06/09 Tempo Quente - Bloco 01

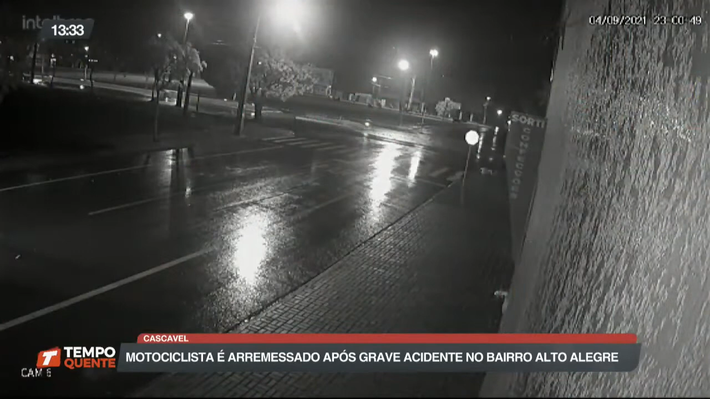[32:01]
onde um jovem de apenas 18 anos perdeu a vida em um grave acidente. Os dois veículos seguiam na Avenida Assunção. Em determinado momento também, o carro foi acessar a Rua Maranhão e acabou colidindo com a moto. Câmeras de monitoramento de uma loja flagraram o momento e o jovem chegou a ser arremessado logo ali no meio daquele canteiro central.